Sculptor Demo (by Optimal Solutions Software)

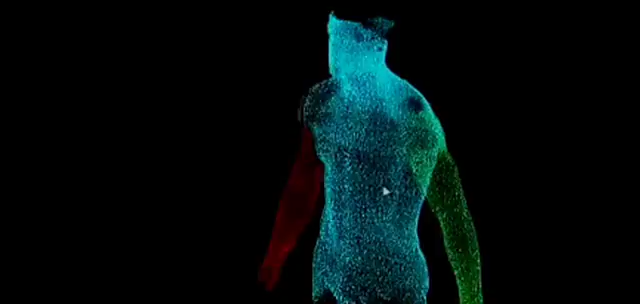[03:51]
Using Sculptor's ability to identify areas of drag on a human's body as it moves through the water,